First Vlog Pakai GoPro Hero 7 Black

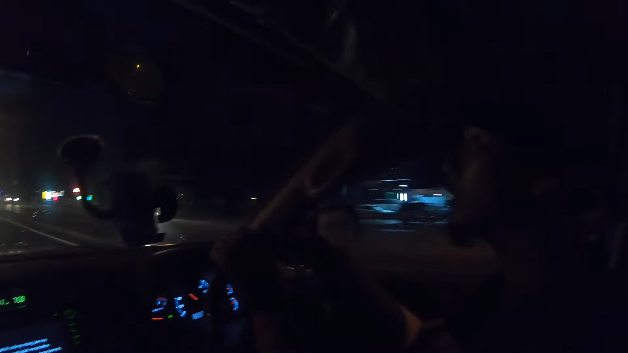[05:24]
Contoh-contoh saya foto masa saya buat ready. Bodoh lah dia bawa kereta macam sial. Hati-hati gila. Laju dia bawa kereta.
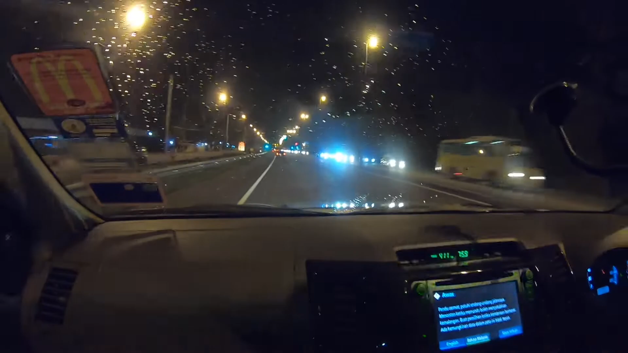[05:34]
Benda tak sedar Izan. Benda tak sedar. 100 tu. Jalan licin ni, jalan licin. Jalan licin tu dia kata.
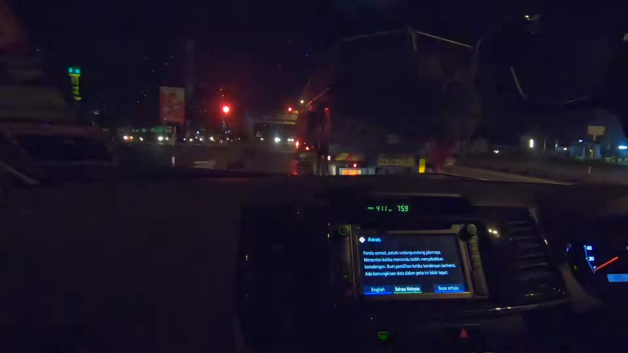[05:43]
Laju tu.
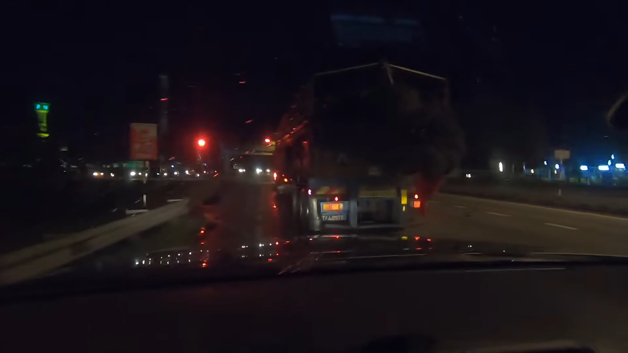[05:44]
Inilah contoh-contohnya sebab statistik mengatakan tu memang betul lah.
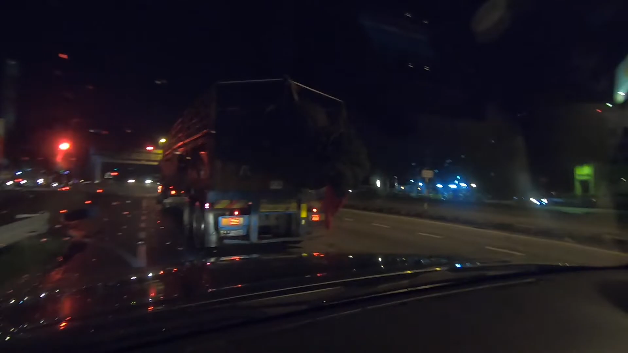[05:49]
Sebab tu statistik lah, fakta. Dia terkeluar daripada trailer dia. Dah lah warna hitam, nasib baik perasan. Tak perasan. Lebih tak panjang. Apa dia?
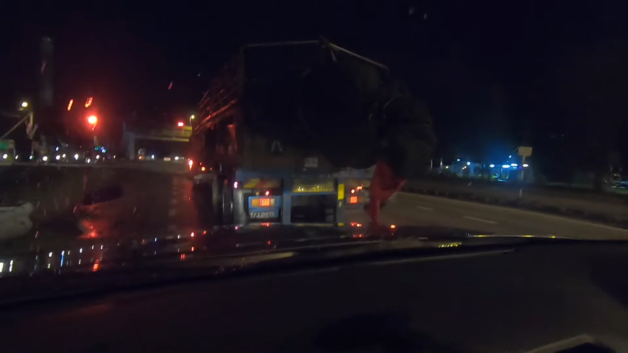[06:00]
Ni nah, dia bawa pokok ni. Bawa pokok. Si mata kau manis. Oi, kat bilik. Itulah ini yang terjadinya kemalangan sebenarnya.